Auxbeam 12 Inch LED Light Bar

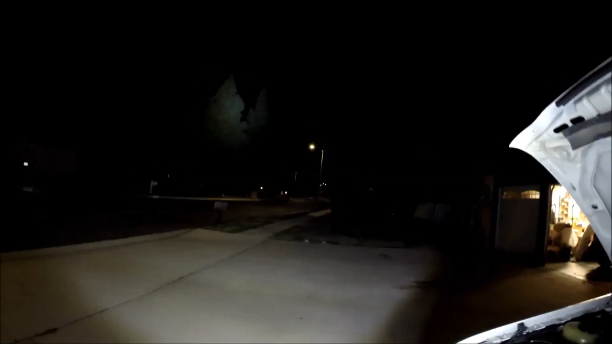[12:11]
This light is so powerful. But, there's a theme that I'm seeing, like, you can even see the fog through the sky. This beam is so focused.